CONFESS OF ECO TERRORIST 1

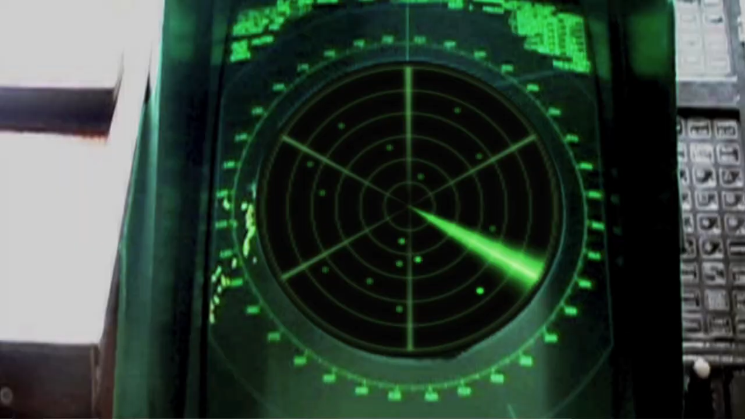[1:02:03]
Our radar picked up 15 poachers in just one sweep.